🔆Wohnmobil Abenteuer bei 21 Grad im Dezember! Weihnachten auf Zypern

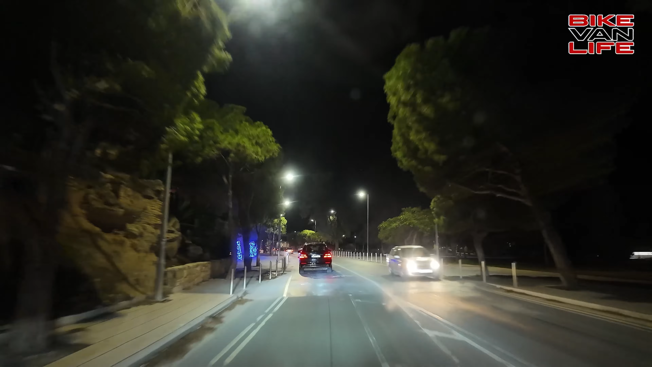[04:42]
So und wir werden noch ein bisschen durch die Stadt fahren und werden noch so ein bisschen zeigen, wie hier alles geschmückt worden ist.
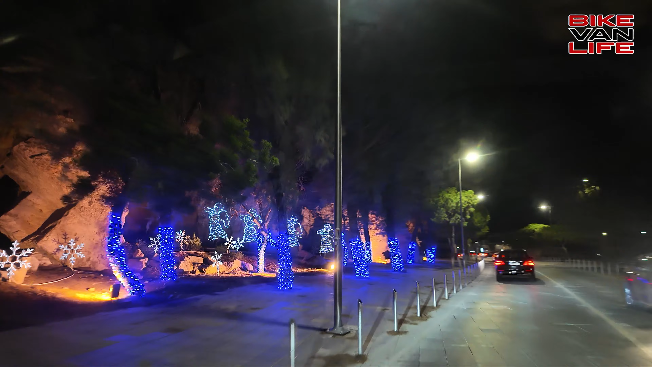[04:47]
So, jetzt kommen wir an der Mall vorbei.
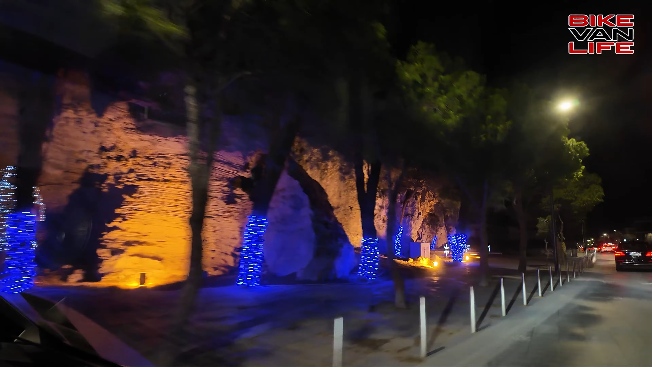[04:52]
Genau da waren wir gerade.
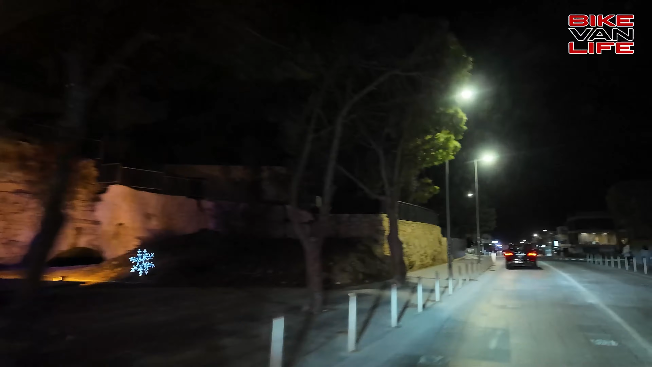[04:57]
Und da seht ihr schon den ersten Kreisverkehr.
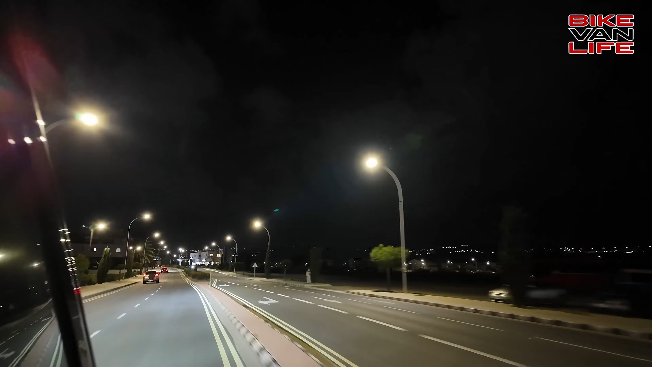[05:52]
Da hinten sind ein paar Angler. Und da spritzt das Wasser hoch. Und da sind die Angler. Hier. Und hier. Und hier.